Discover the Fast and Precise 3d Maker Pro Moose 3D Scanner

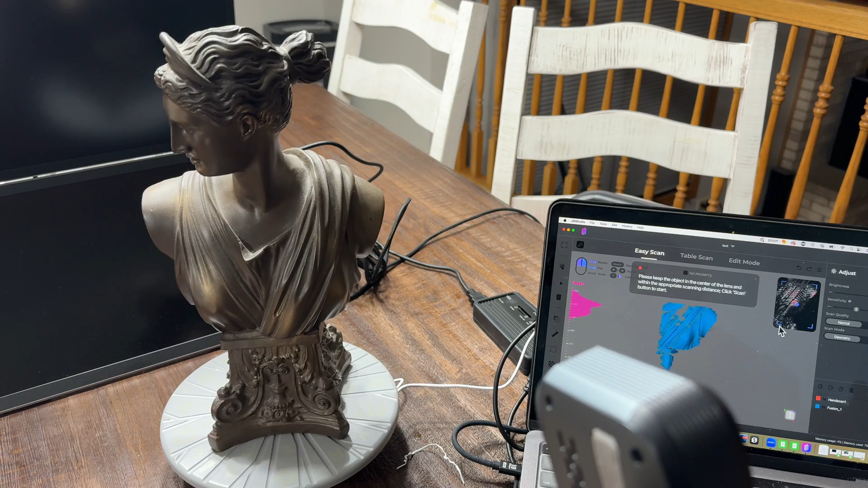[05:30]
You see the capture area, I'll do it on this side again, so you can see it from over here. So as soon as I pull back, notice how the statue just pops into view, right? And that's because I am in the optimal scanning area.
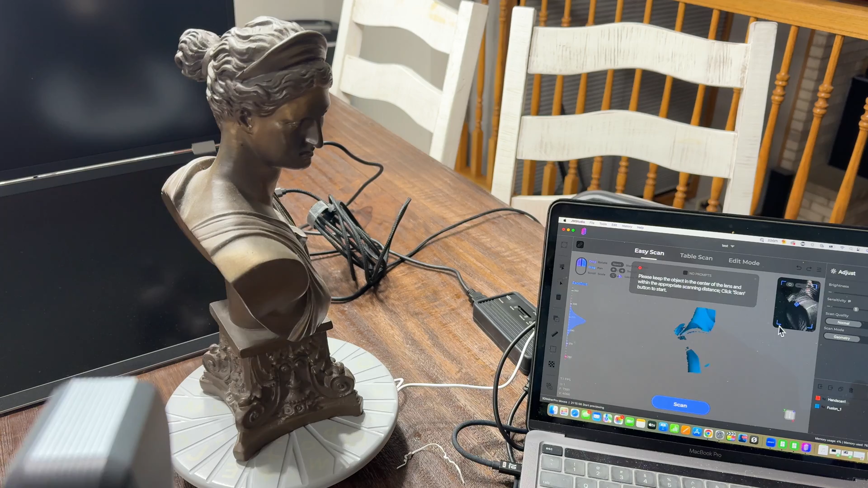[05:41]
So as long as you have kind of like, like blue area, you're going to get a really, really nice scan.
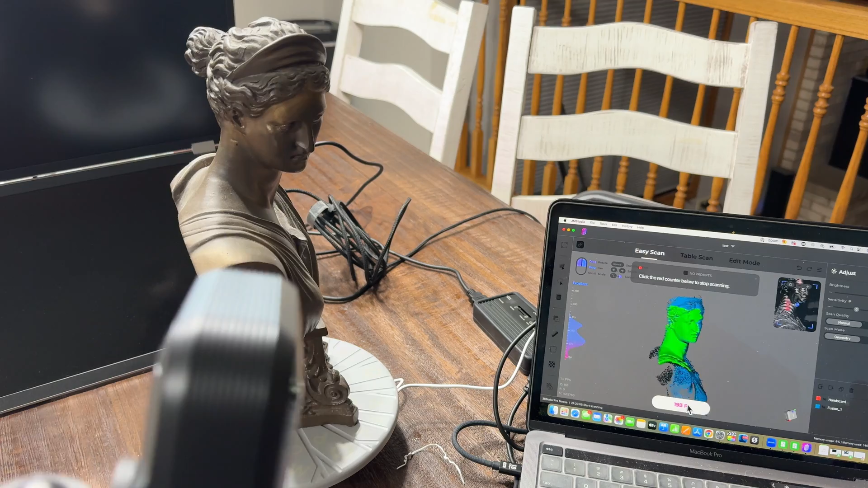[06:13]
And I'm going up, going down. I'm going to go ahead and try to get that base. And I don't really care if it gets the other base either, because I'm going to knock that out later.
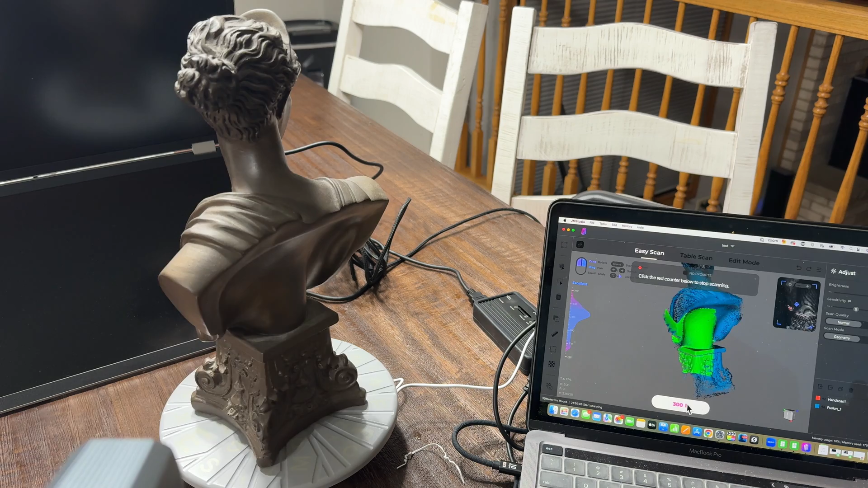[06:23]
But notice how I'm just moving, how quickly I'm moving the scan. I'll pull back to make sure I stay in the, in that wave of light blue, right?
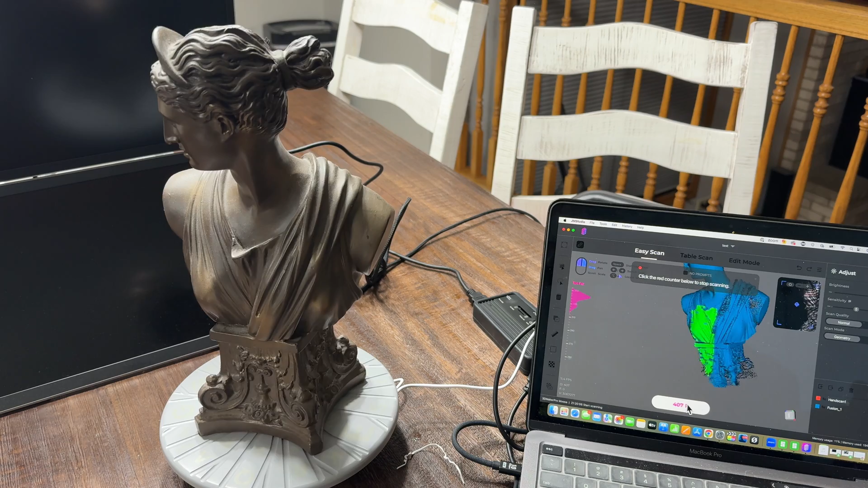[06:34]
And notice how I lost it for a second, but it picked up really, really quick. So I'm going to come back a little bit.
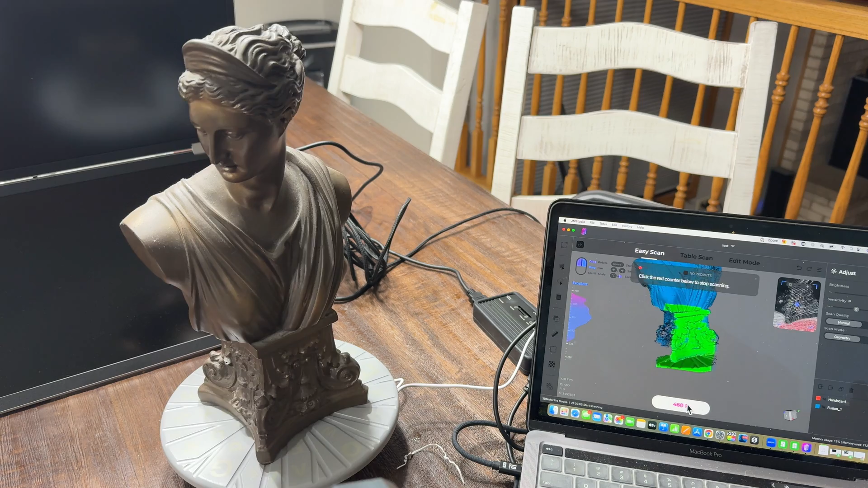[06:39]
I'm going to move this so I can get more, another portion of this base.
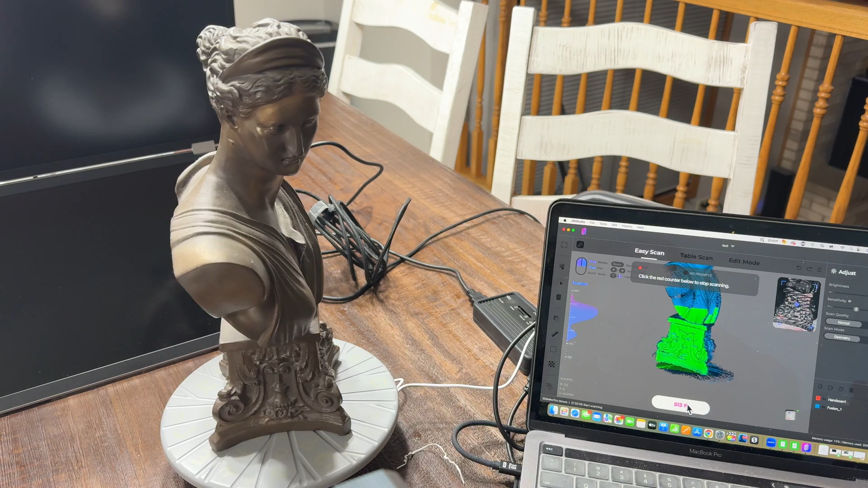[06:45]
And you can see how that base is scanning. I'm going to get that whole foundation because that has a lot of detail there, right?
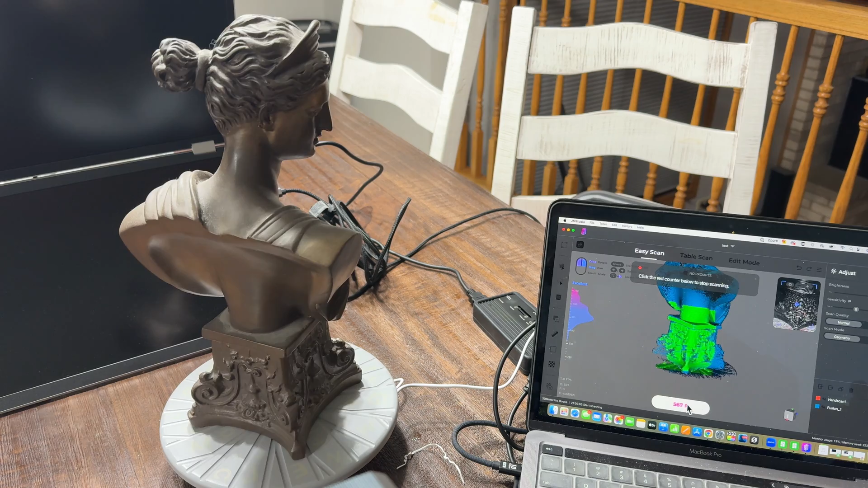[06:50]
So we want to get all that detail. And once I get a good full rotation, and I make sure that I have no holes, I'm trying to make sure I get a lot of detail.
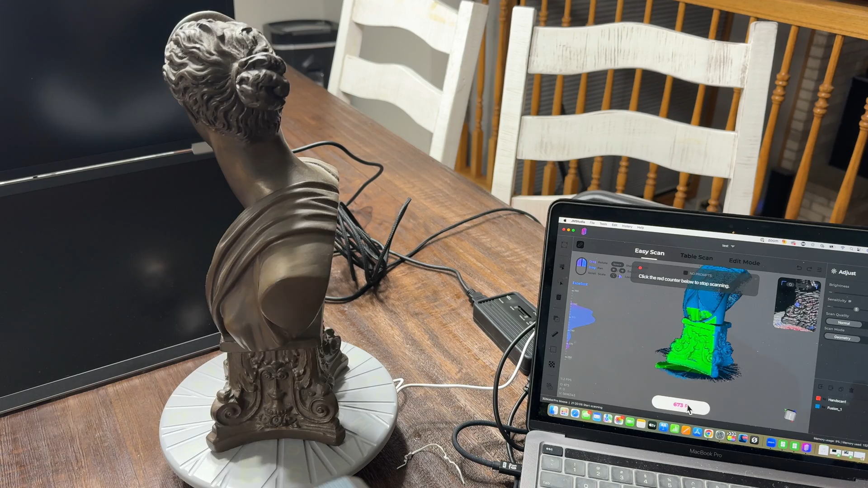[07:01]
Well, the software is going to do some correction, and it's going to solve for any missing pieces. I prefer to get as much as I can of the scan.
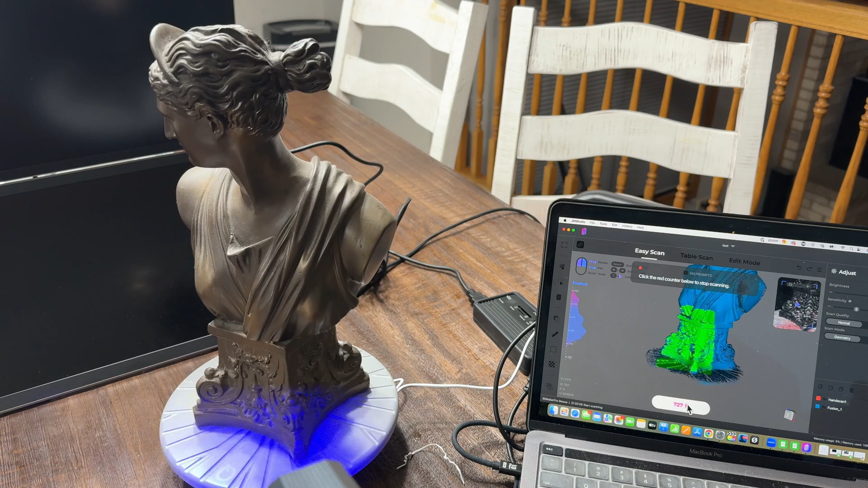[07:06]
That way, it doesn't have to try to make up for that at all. And notice how I'm going over it.
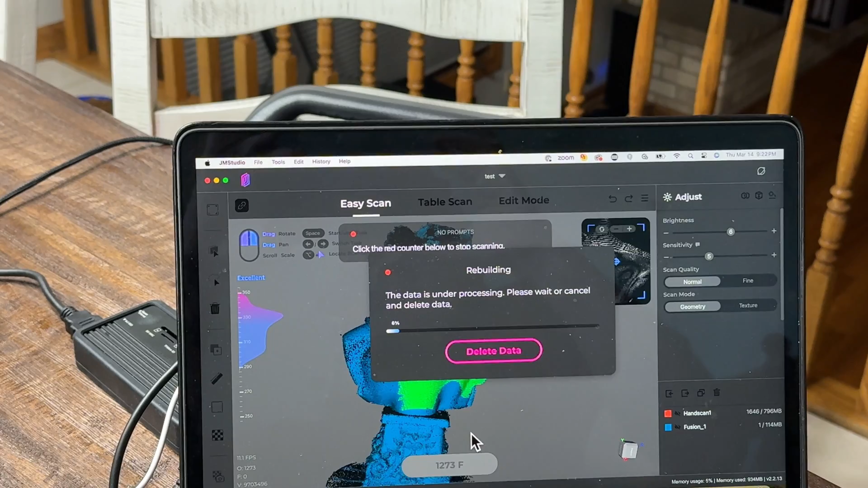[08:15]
And a couple of things that are going to happen. First of all, I'm going to go ahead and allow this to process. So it's going to go ahead and start processing the data that it's captured. We're going to give it a couple of minutes. Depending on the power of your computer, it can go slow. It could go fast. But you're noticing here in the background as it's processing it, you're starting to see kind of like the elements of the of the statue really come to life. So it's really all that detail is going to be coming in. So we're going to let it go.
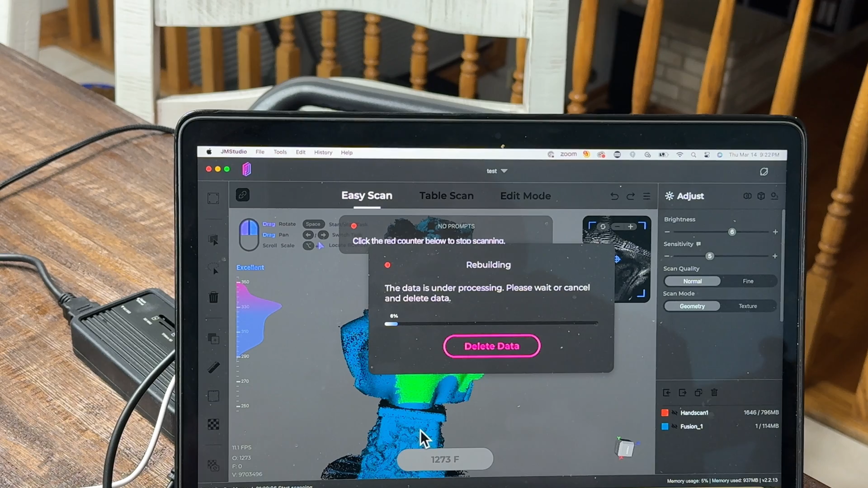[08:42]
We're going to let it process. And then we'll come back to the video. Now the processing is complete. Now this is your first step. So it's taking the scan that we just made. And this is what it was able to capture. Now you're going to see that there's some some patches, some areas that could be cleaned up. You can see on the top that I missed a little bit there. But we're going to see how well the software will go ahead and process. Now I went ahead and I selected some of the features that we have up
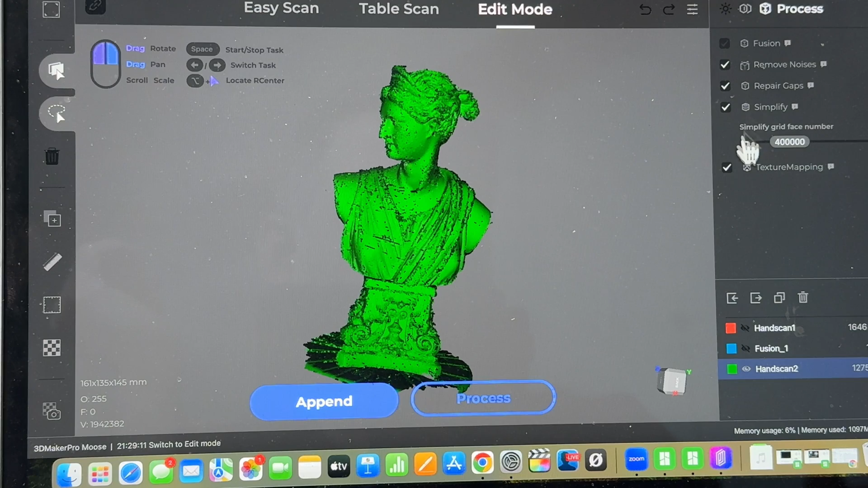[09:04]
here just so that it could go through the repair process and just give me a better view. So now the next step is to hit process.